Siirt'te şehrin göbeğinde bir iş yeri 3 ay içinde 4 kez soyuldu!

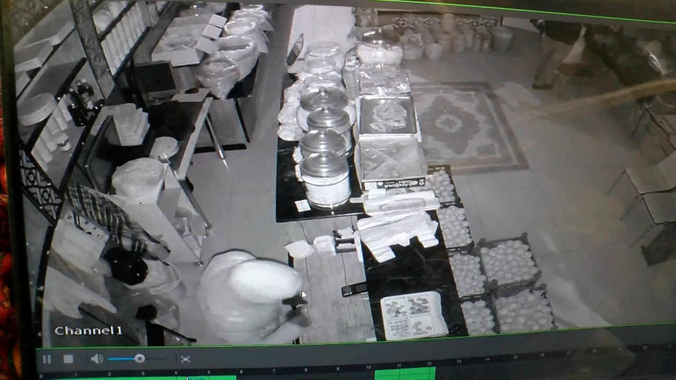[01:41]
Dünkü hasatımızın tümünü aldı. Kasayı boşaltıyor, gitti. Fasıkları torba torba alıp gitti. Bak görüyor musun abi, kasayı açıyor. Dünkü hasatını bak görünüyor abi. Hepsinin tümünü alıyor. Gidiyor. Çekmeceli bayağı kucalıyor, oyalıyor.
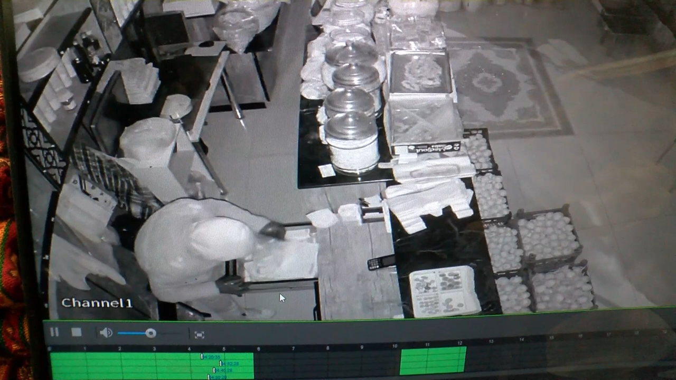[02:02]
Kasayı boşalttı. Paranın tümünü hasırladım. Tümünü aldı gitti.
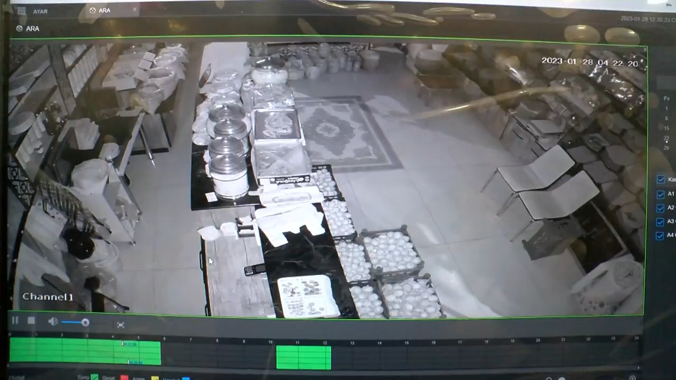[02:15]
Abi bak görüyor musun? Çuvalları nasıl sırtına almış gidiyorlar çok rahat. Bir tane daha var abi. Diğeri de çuval almış geliyor. Daha burslarını bir vallahi burs almıştık. Daha parasını vermemişiz. Abi bak görüyor musun? Kendi dükkanı almış gibi nasıl rahat çıkıyorlar.